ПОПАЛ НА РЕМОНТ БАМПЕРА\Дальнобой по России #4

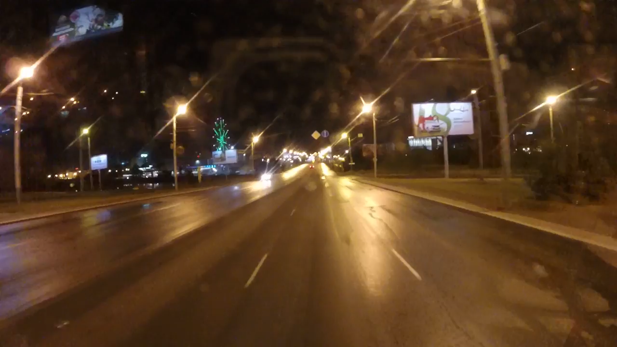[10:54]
Заехали мы. Едем все на выгрузку. Едем, едем.
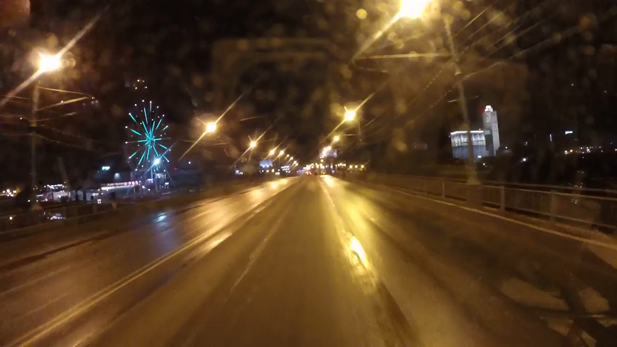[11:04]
Центр города, можно сказать, практически. Сейчас на выгрузку доедем спать, завтра будем выгружаться.
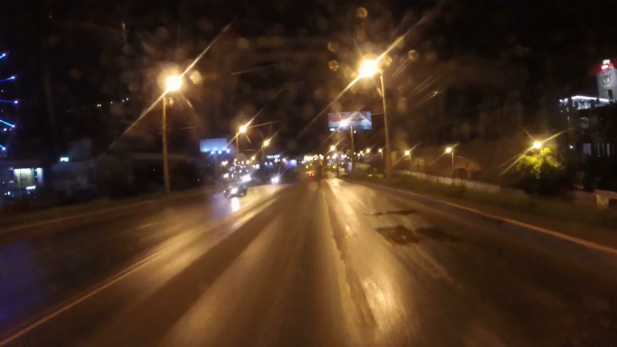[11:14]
Рыбалка у нас не удалась, так что ночь, час ночи, даже не, да, 15 минут второго. Мы вот только в город заехали.